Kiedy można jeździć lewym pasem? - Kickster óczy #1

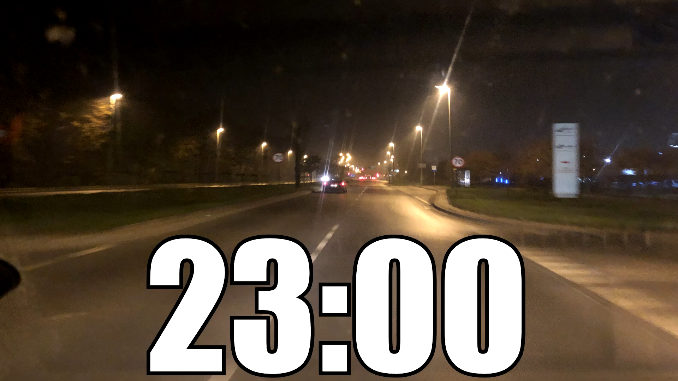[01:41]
miasto, pusta droga, a na lewym pasie Januszył na obcych blachach jadący 60 na godzinę Co, co ty robisz?